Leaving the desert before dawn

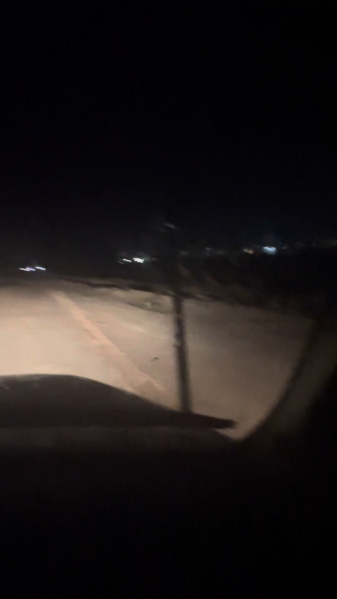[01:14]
Okay. Is it bigger? No, it just looks bigger. Okay, because we got this little tiny path. Little tiny. It's been going down. Thank you, Lord. It's a pretty good-sized hole. Okay, thank you, Lord, for taking us between this drainage irrigation ditch and the flooded-out road. We did good. We went over that without going in the ditch.